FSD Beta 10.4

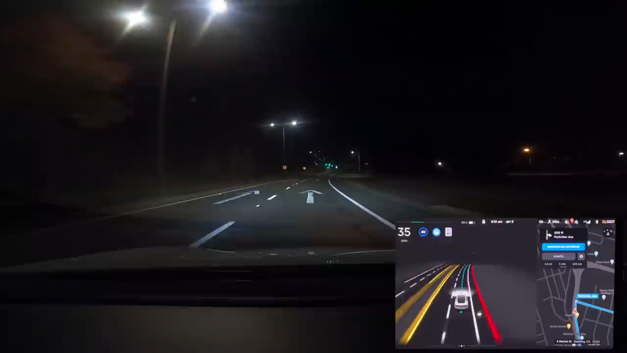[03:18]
So as we can see here it's slowing down properly it actually is making the right turn without any problems but it ended up going to the right of the bike lane there and then eventually corrected itself and got back into the center of the lane the proper part of the lane. So I sent that over to Tesla but once again I wanted to be fair and try this again at night during the day that is. So again in the past two I've had problems with it getting into that right lane there where that car just went to the right but it didn't do that this time.